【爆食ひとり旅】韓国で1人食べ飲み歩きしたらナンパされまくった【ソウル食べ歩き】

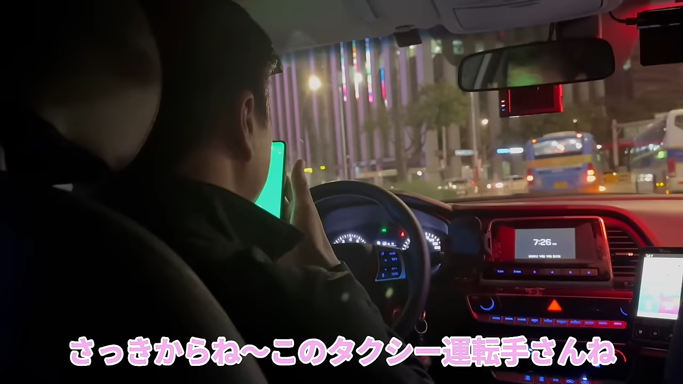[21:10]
なになに、さっきからねこのタクシー運転手さんね翻訳機でめっちゃ喋ってくれる、私がそこの道を教えてあげます。